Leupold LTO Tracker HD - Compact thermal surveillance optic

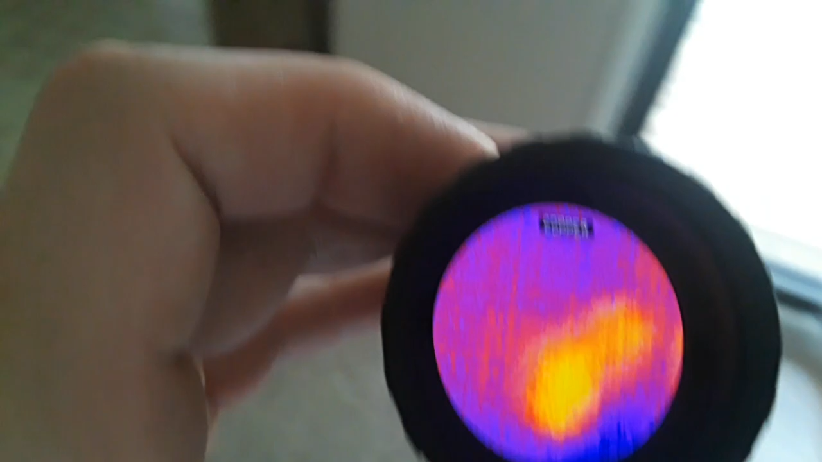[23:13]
let's see if it can just pick up where I was just standing is it going to pick that up yep see it's picking it up very barely
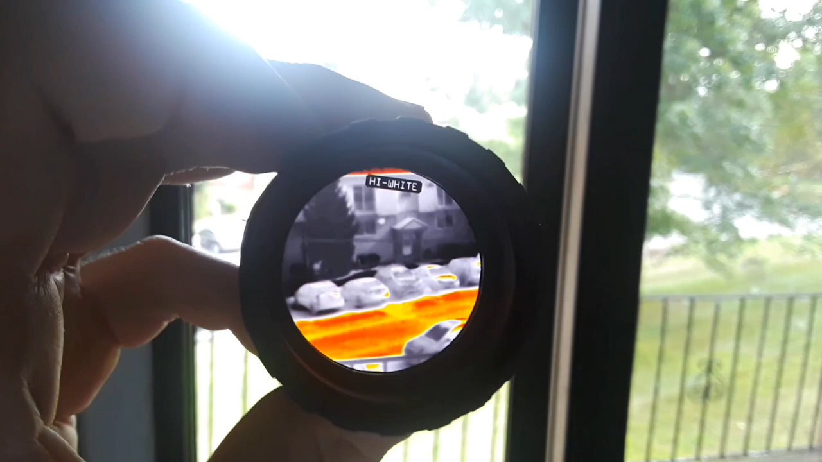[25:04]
the grass is a white color because it's cooler so then we'll do highlight white so that highlights
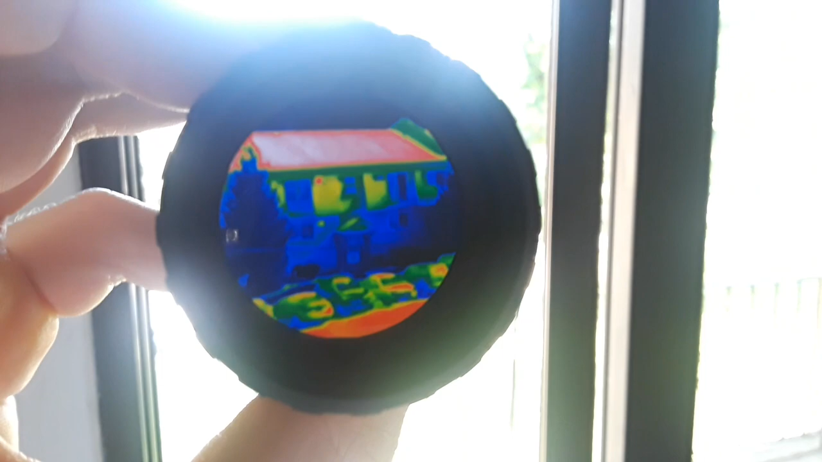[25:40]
cooler so as you can see that's because it was it's about four o'clock in the afternoon so the road
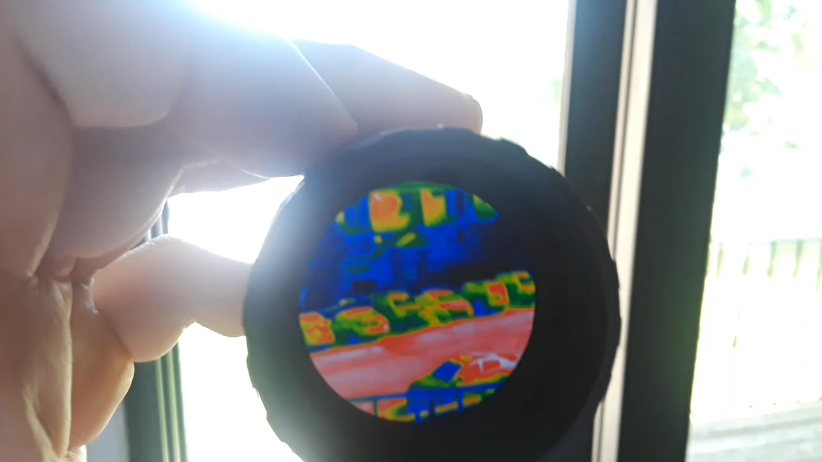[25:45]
is warm and so is the roof but as you can see the walls and the tree is cool and
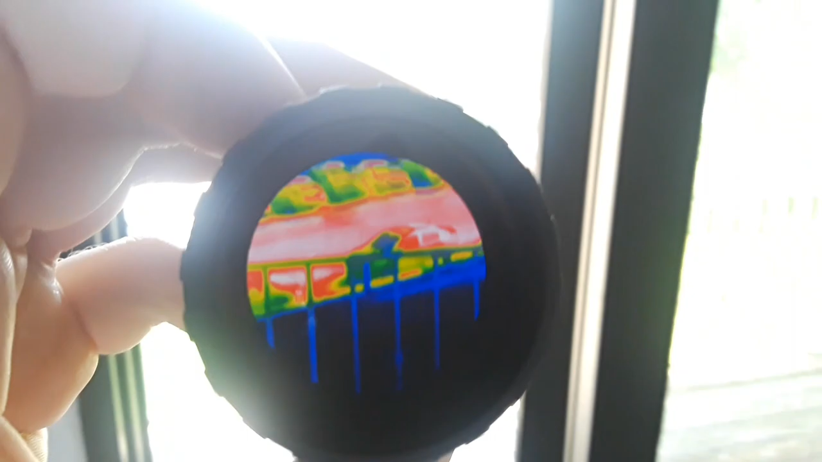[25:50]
so is the grass over here just so for comparison you can see the tree grass and stuff like that you can see the tree
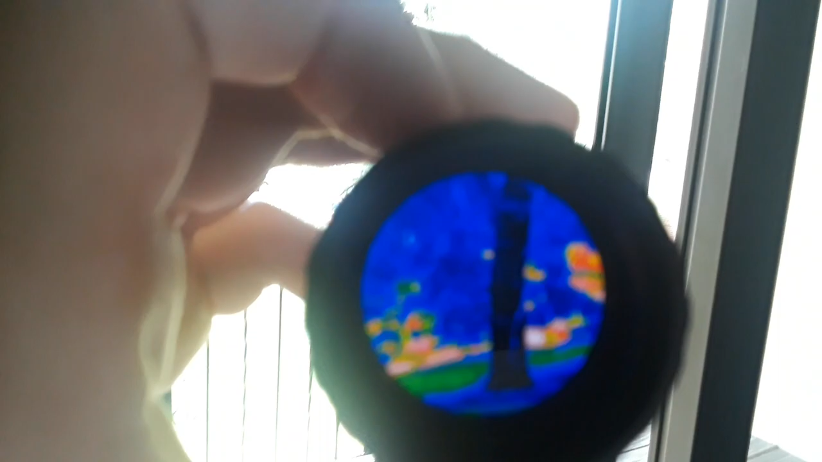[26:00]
is cool but the road is warm you
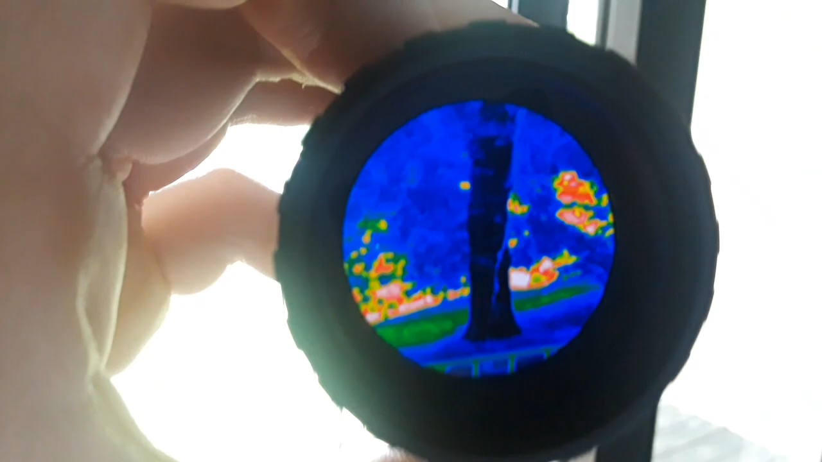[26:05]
can see that the road that's the road behind the tree there there's
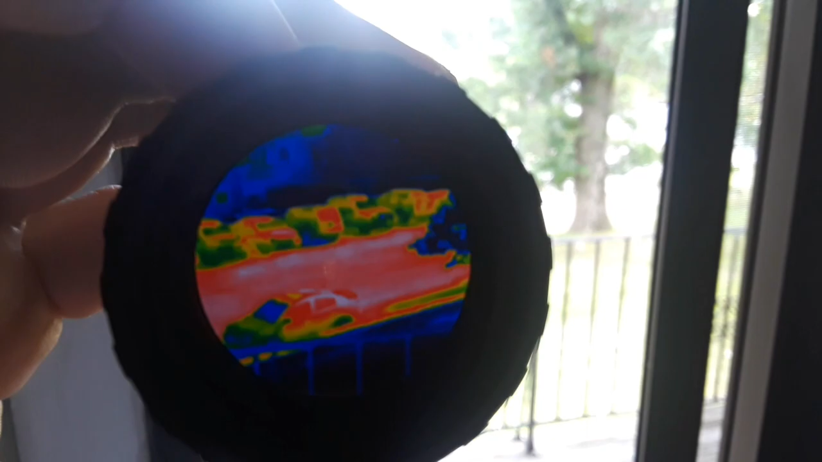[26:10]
the road and so then we got predator I call it the predator but
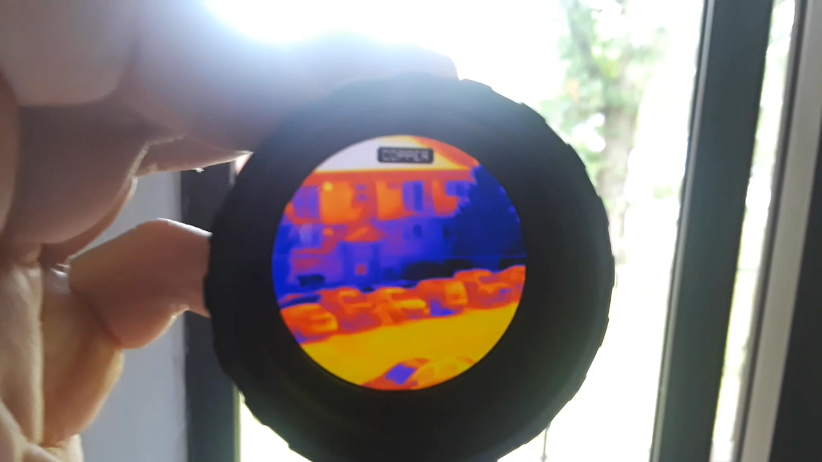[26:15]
leupold calls it range and you have copper so there's the tree
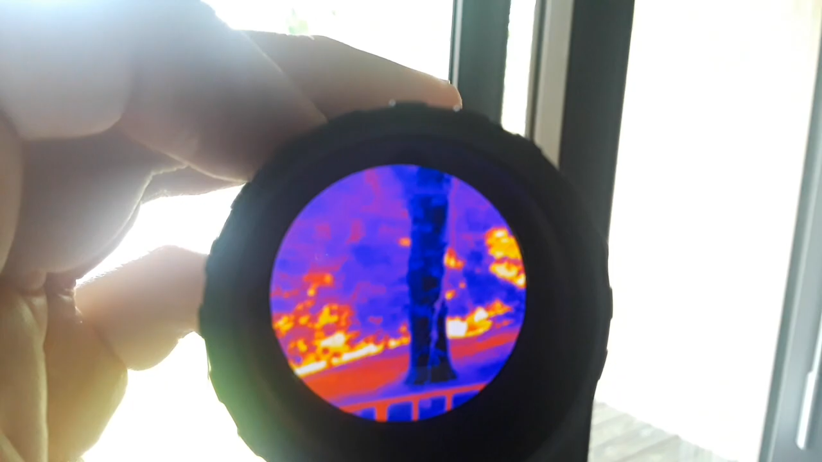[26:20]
again and there's the roadway and the cars that are warm obviously because
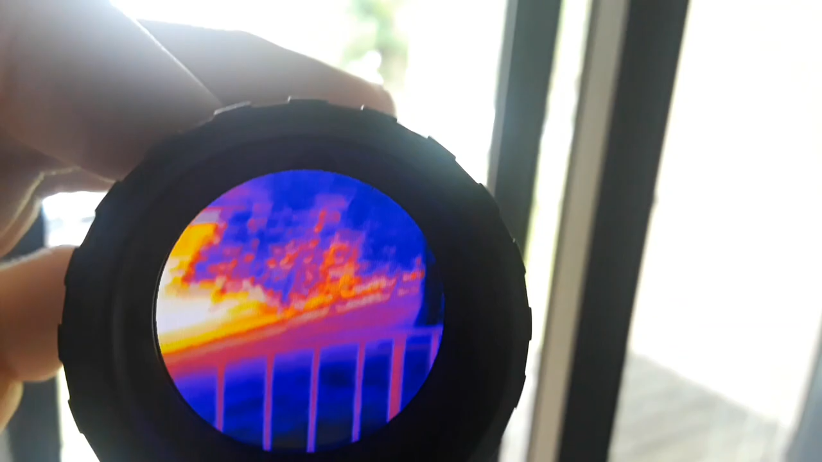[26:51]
and then we got white again so that's pretty much the main modes and then I'll show you how the buttons work
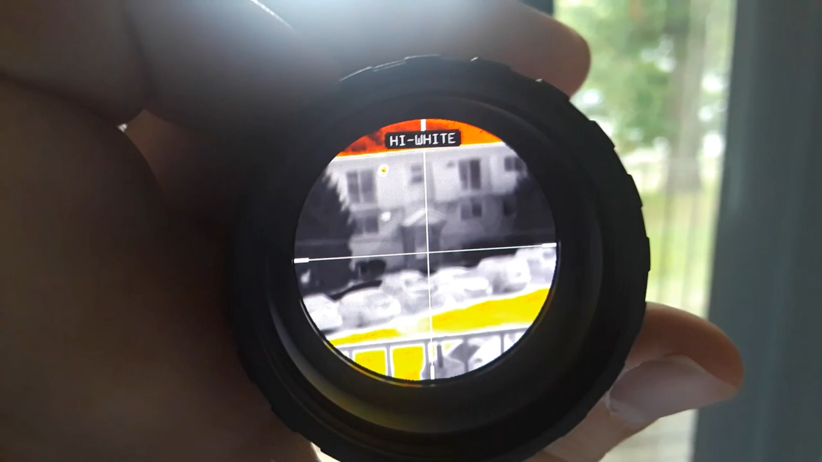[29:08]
but I can actually see so here's the brightest setting which is really bright and obviously at night if you use that brightness